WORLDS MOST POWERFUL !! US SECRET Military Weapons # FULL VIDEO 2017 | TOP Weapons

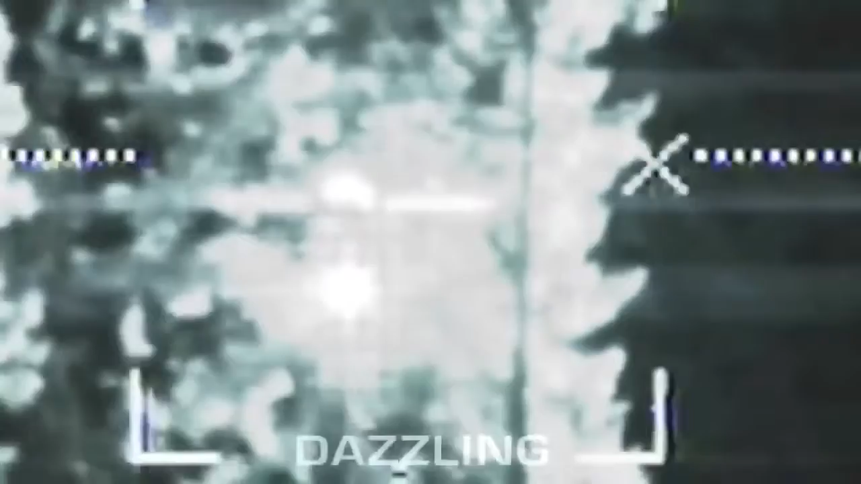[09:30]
If this doesn't stop the attackers, the unmanned aerial vehicle will have to be destroyed immediately.
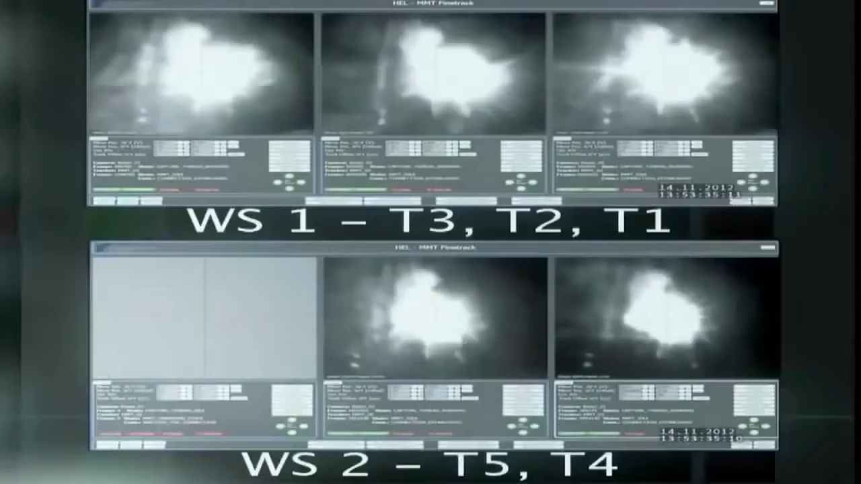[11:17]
Rheinmetall verified their scalable laser energy approach by cutting through a 15-millimeter
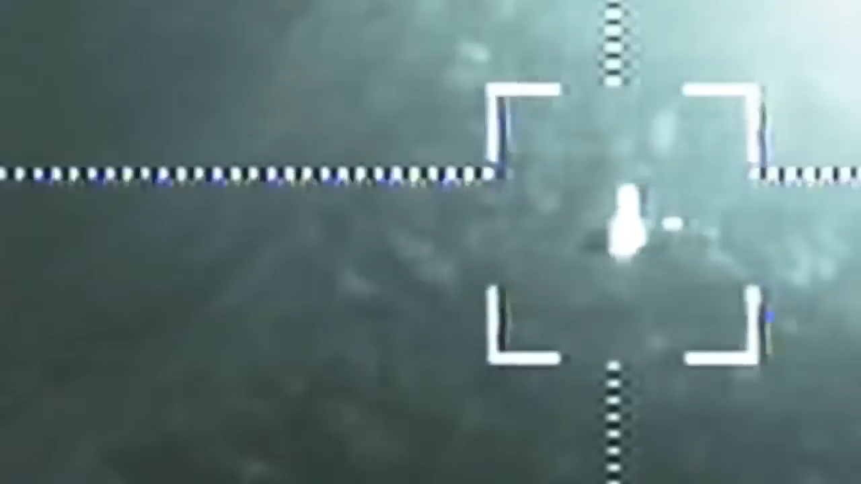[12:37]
All 3 were successfully destroyed mid-air.